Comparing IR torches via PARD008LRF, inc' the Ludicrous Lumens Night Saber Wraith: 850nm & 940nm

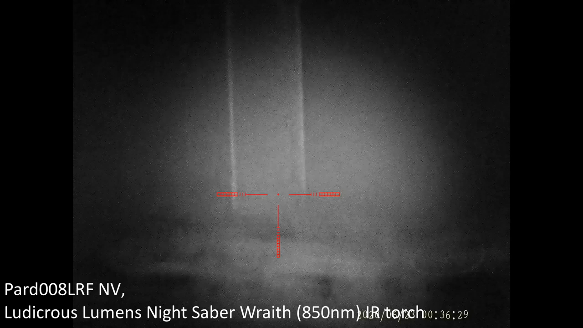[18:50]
I've got the IR on, but it's an aligned, but it's very low.
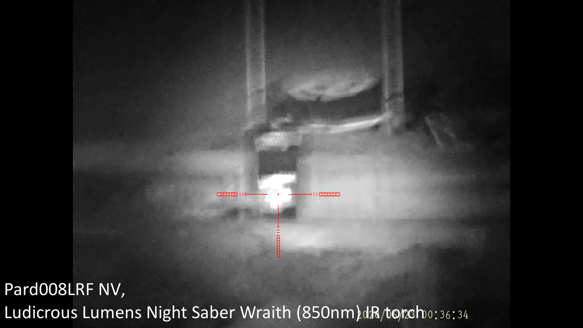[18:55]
If I start to just turn it up, so there's the bin at 70 meters litter.
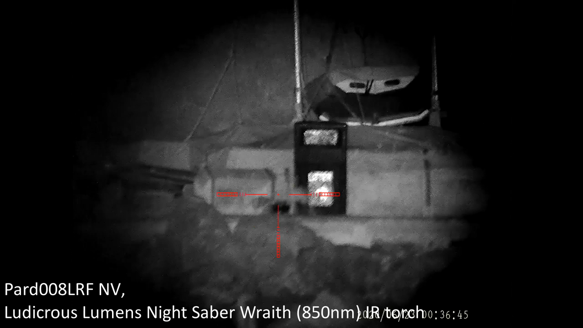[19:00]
I've got the collar. Okay, focus down the beam. Ah, right down so you see the VCSELs.
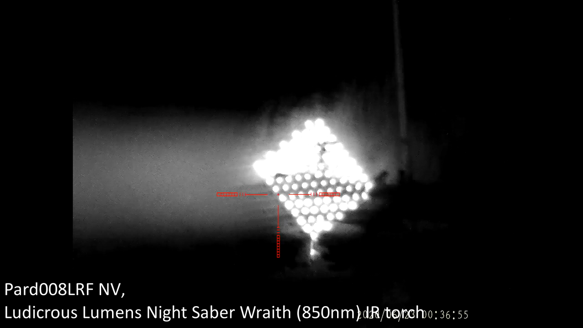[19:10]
So now I can, my left hand, loosen the custom hunting mount. If I turn this round, turn the body, there we go. That's how I like it. Tighten that up again. With an adjustable bracket, I can center the beam, and then
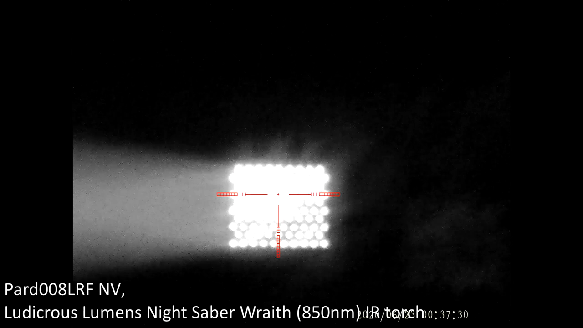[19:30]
widen it out. Right, that's fully wide angle right now. Let's get the PARD focus better. Yep, there we go.
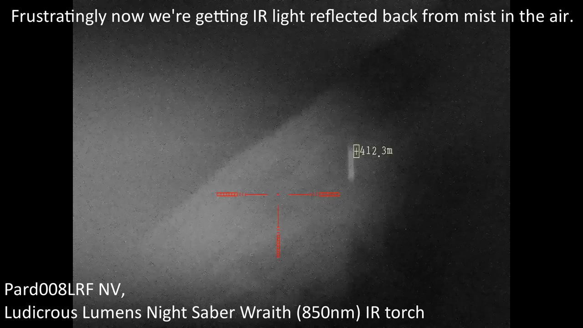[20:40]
Look at the cliff face. If I look further out, 400 metres, turn this eye out further up. It's up on full.
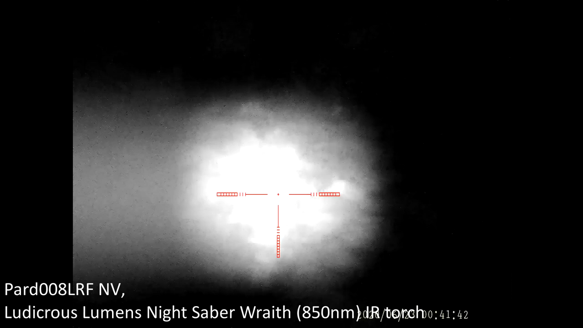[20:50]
So, anti-clockwise turns the power down, clockwise turns it up.
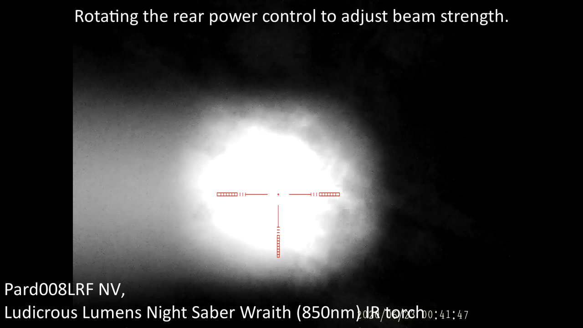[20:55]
Anti-clockwise spreads the beam.
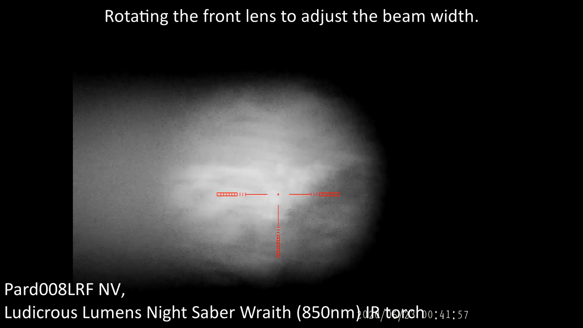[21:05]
Or clockwise narrows it right down.
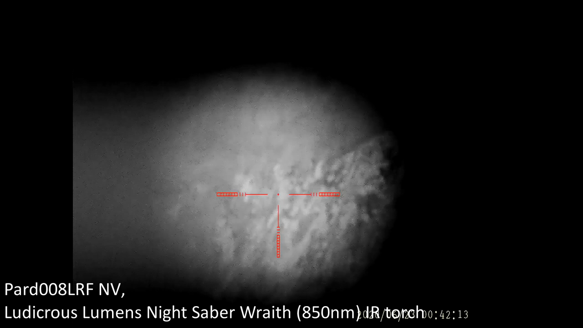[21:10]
So basically on the dimmer control, righty tighty, and on the focus control, righty tighty.
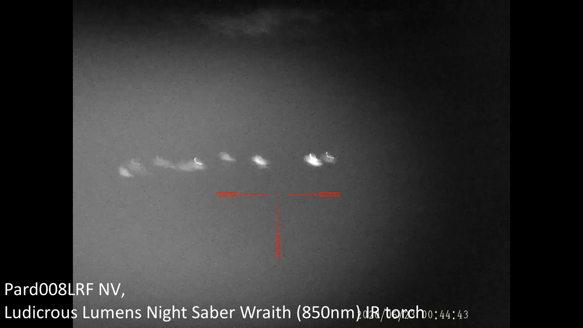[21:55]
Not difficult to get reflection of a seagull bobbing in the water. But you can see eye shine there. Oh, there's something there. That's the eye shine. Low cliff edge,
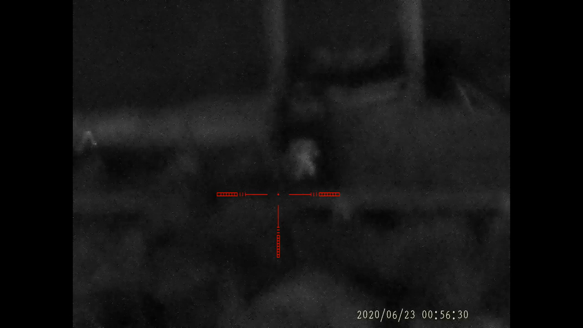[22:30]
Okay, recording again, the Ludicrous Lumens Wraith is off, let's pop it on. And anti-clockwise, turn it down a bit. It took me just 2 or 3 minutes sitting on the passenger seat there,
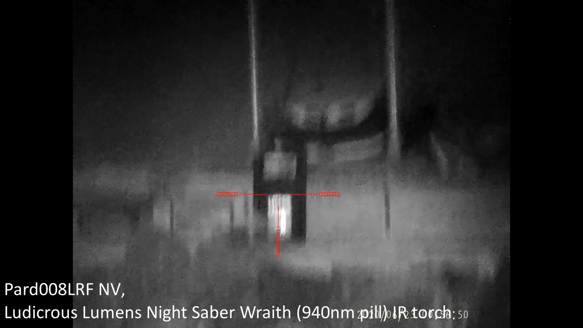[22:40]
take the 2x head of the Wraith off, unscrew the 850 nanometer pill after first loosening the battery compartment to take the pressure off, and then take that out, screw in the 940 nanometer pill, tighten it up a little touch with the needle nose pliers, pop the head back on, battery back in, battery compartment back on. So just 2 or 3 minutes, it's not bad at all. So this is 70 meters, this is the 940 nanometer pill.
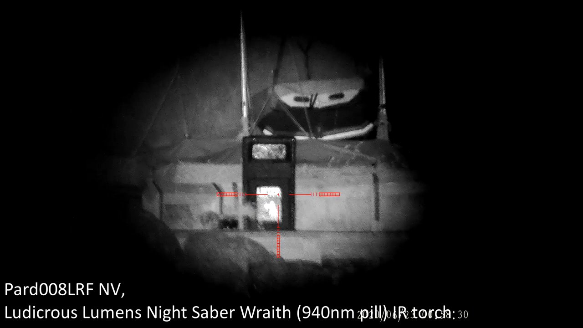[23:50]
But that's 940 nanometers. This is the more covert of the two wavelengths. There'll be virtually no red glow visible from that bin looking back this way. A rabbit or a fox or whatever you're after, then there'd be almost no indication that this IR was on. I'll focus it down, I mean that is pretty bright.
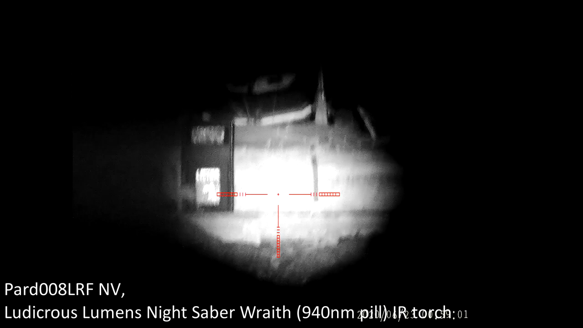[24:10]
Widen it out a bit.
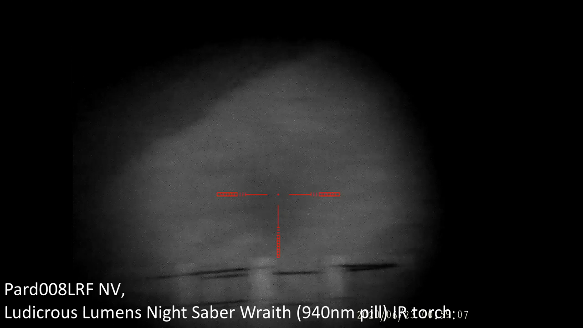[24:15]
Look over to the cliffs at, where are we, 180 metres. Up to the cliff top.
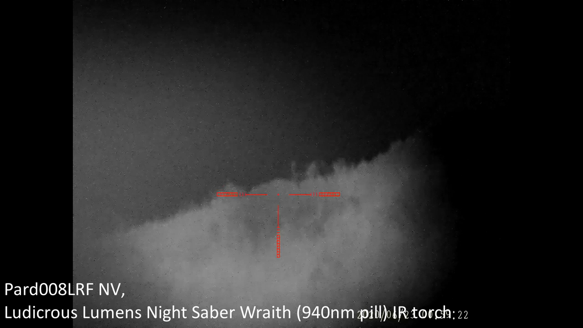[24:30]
The cliffs look kind of out of focus, but it's stone obviously, so up to the top, and there's the bushes. Over here to the left.
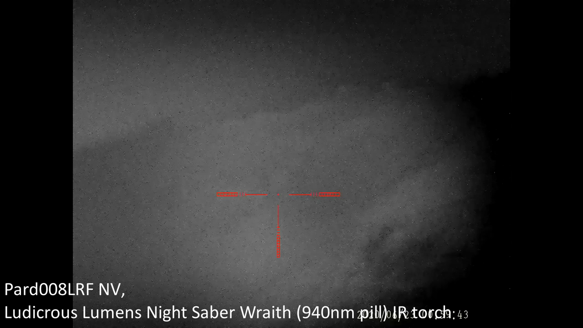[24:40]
Now that's looking a lot dimmer. So let's turn up the power on the Wraith, and let's focus it in a bit. Right, so back off from the VCSELs. Yeah, I'd say the focus seems slightly less crisp with a 940.
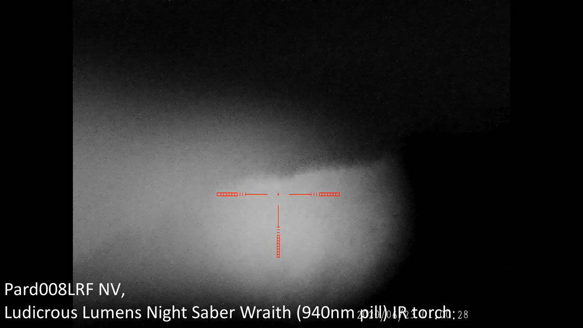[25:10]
I've got that turned up all the way. Going out to the full quarter mile definitely seems dimmer,
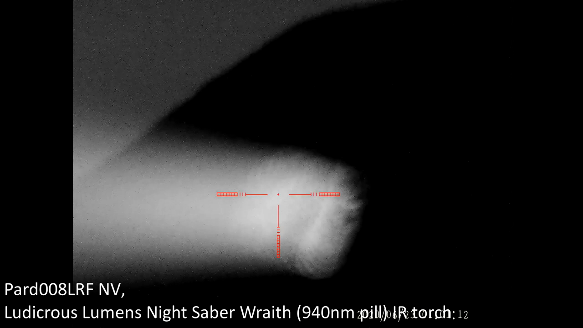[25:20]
and trying to brighten it up, and that just gets to the point where you see the VCSELs, so that's no good. So it is a reduced range, but the fact that you've got both options available with the Wraith is great. I love the dimmer control and the on-off, just less than 200 metres.
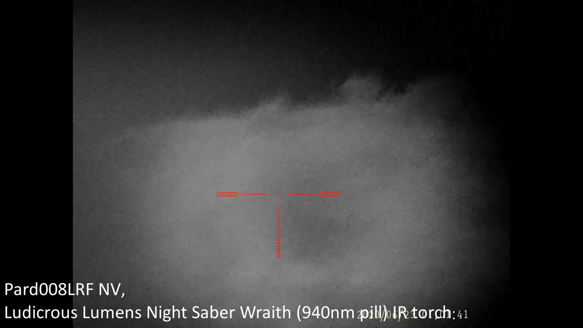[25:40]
Can anti-clockwise dim it down, clockwise brighten it up, clockwise with the collar, focus the beam, but you lose the periphery.
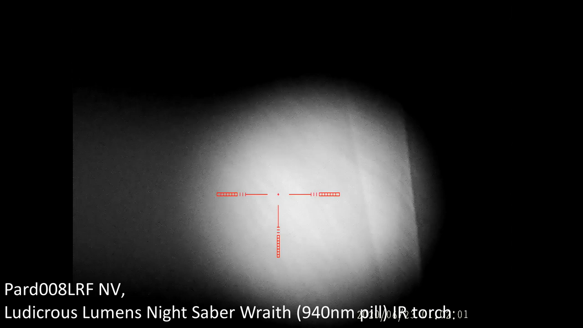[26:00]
So I'm loving the custom hunting mount,
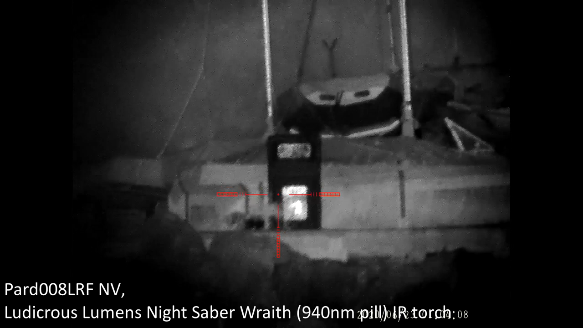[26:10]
that I can finger adjust the direction of the torch beam horizontally and vertically. I've shown you that you can,
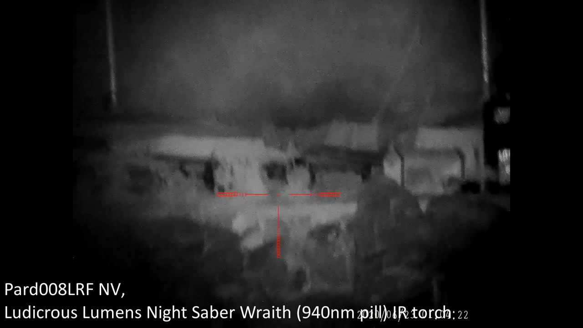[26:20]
with these VCSEL torches, or with LEDs indeed as well, IR torches, you can rotate the body to make the beam horizontal or more diamond shaped for your preference.
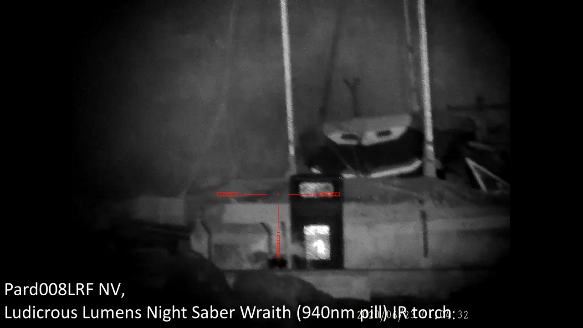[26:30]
This 940 nanometers IR source it's definitely less effective than the 850, but of course you've got the benefit that it's covert. And I'm loving the on-off switch, I'm loving the flexibility of the two different heads, the two different wavelengths, on-off switch, and the intensity control is great. All we're missing is faint visible LED indicator to let us know when it's on.